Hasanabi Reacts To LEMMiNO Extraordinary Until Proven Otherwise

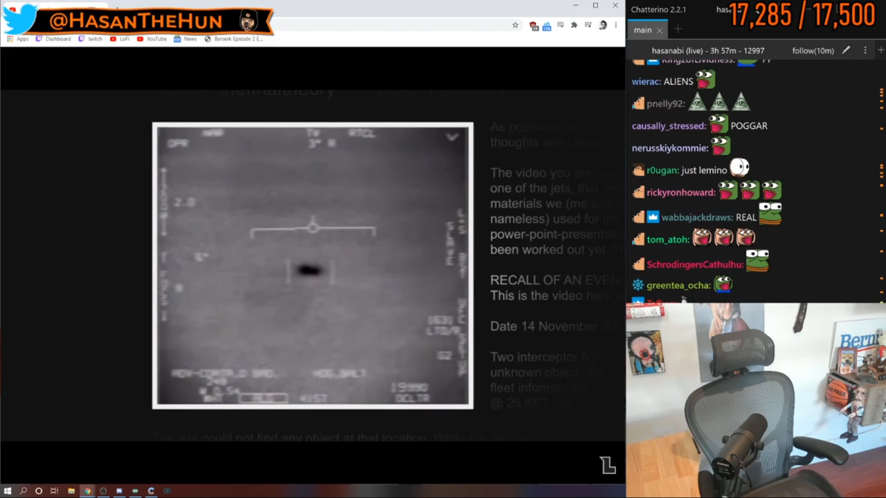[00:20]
In early 2007, this silent black and white video was uploaded by a user on a conspiracy and UFO-centric forum called Above Top Secret.
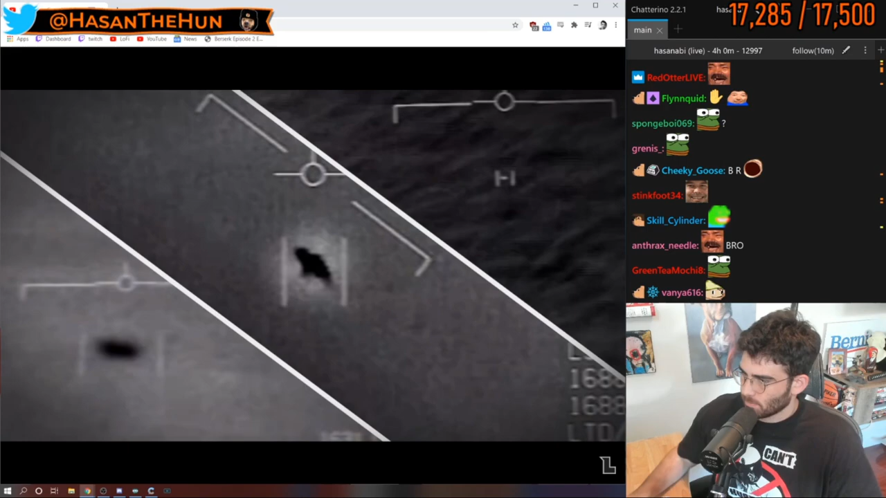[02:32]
neglected clue that could identify these fuzzy blobs.
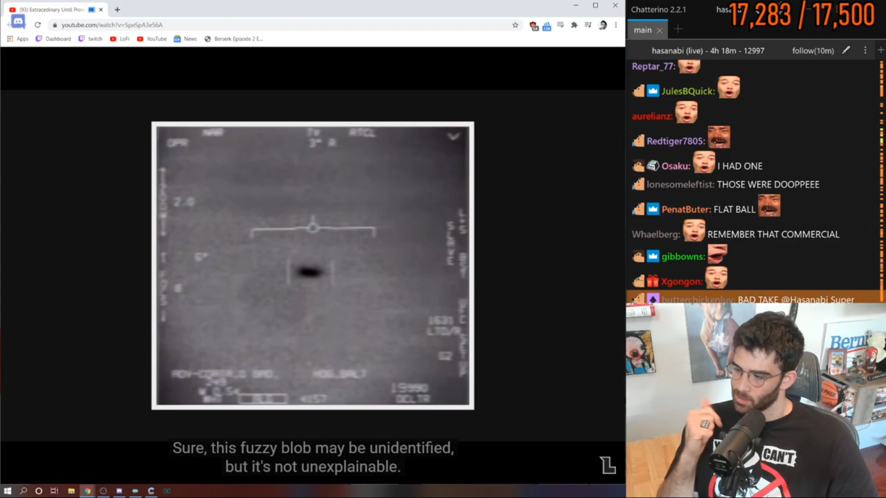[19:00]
Sure, this fuzzy blob may be unidentified, but it's not unexplainable.
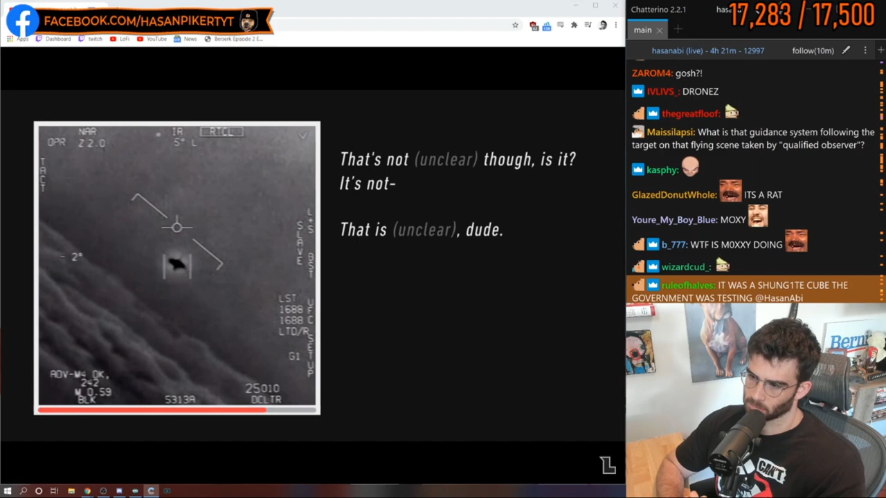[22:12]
That is the LNS, dude. Well, if there's like... Look at that thing! It's rotating.
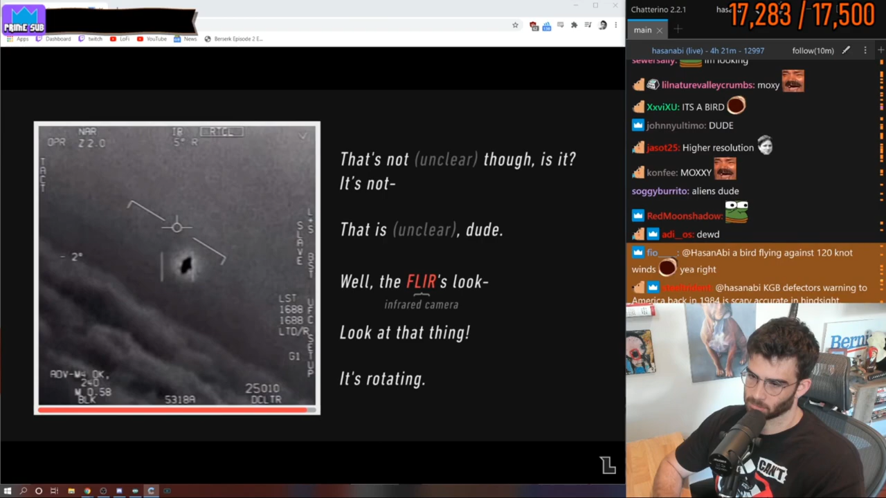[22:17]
So, there are a few things to unpack in this one.
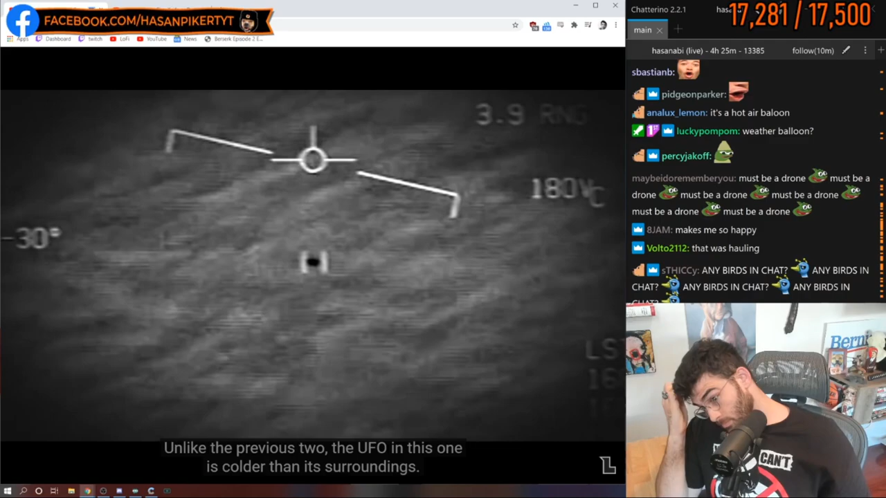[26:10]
so the ocean below is radiating more heat than whatever this is. It may look as though the UFO is traveling at high speed, but this is likely the result of parallax.